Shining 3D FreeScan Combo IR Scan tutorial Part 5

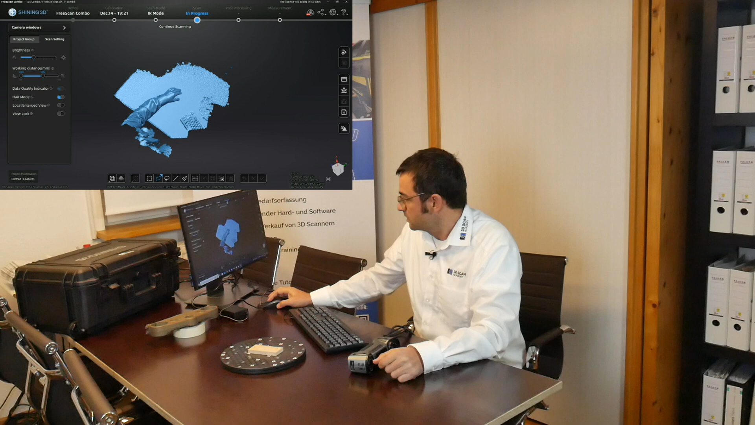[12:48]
And, yes, that would be a result that we created. So, we just do it just fine.
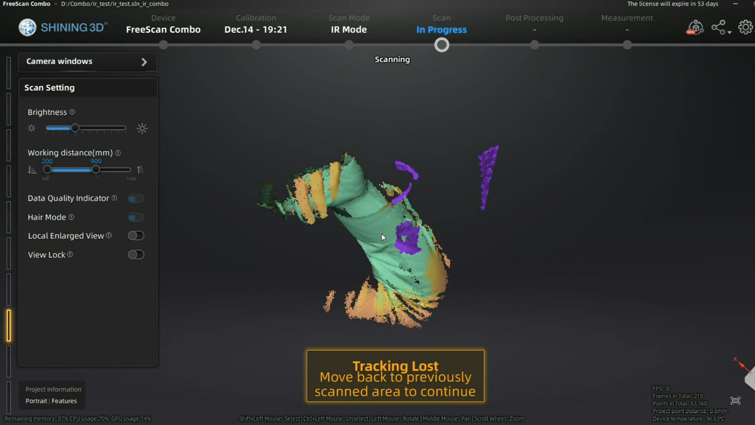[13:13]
Okay, this was too fast too much.
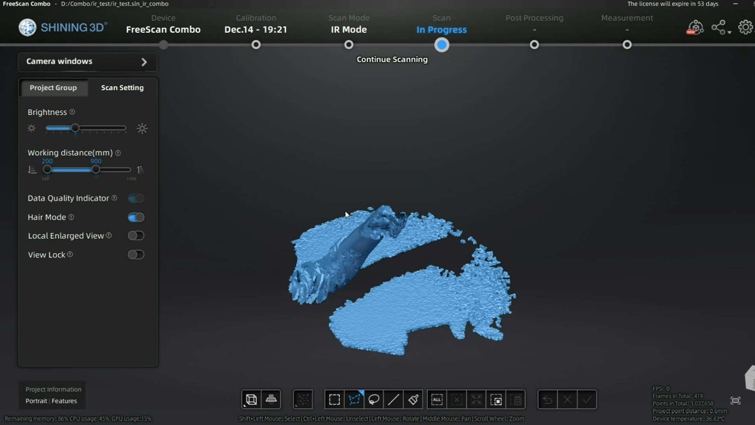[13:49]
And you see that this was too much at least,
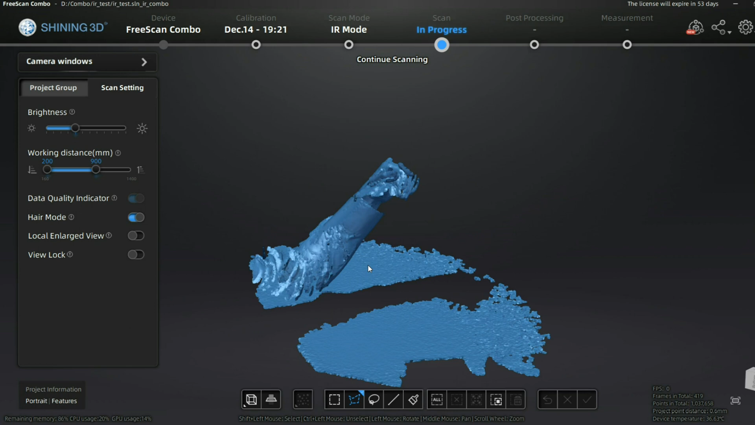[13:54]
but he was still able to bring it together to something.
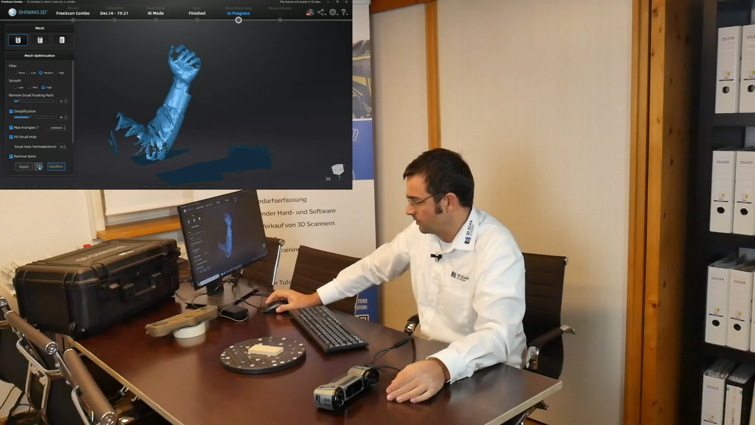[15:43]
And I'm not sure if the result is so stable like scanning with the EinScanH. In the EinScanH I did scans of people.
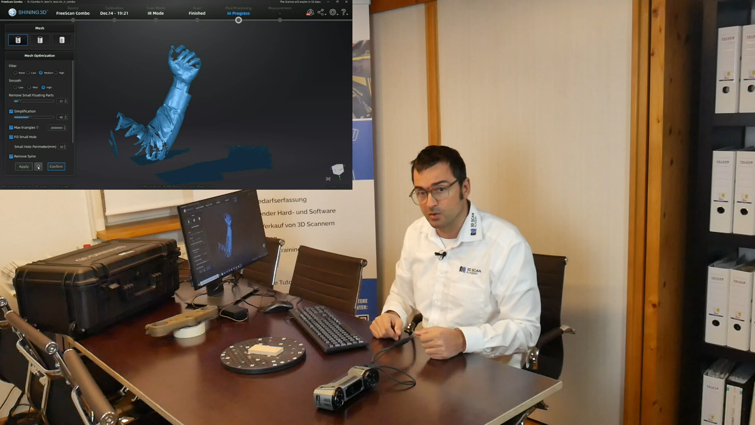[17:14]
And on the other hand you are not able to scan technically in a good quality. So if you are not, pretend to scan people to print them out. Buy a combo. It's a good scanner for orthopedics and orthopedics as well. So that's it. You know the most important things for working with your combo right now. I will make the last video on post processing. It will not be such a big deal. It's like in the EinScan HX. But see you here. Now let's take care of it. Take care of it.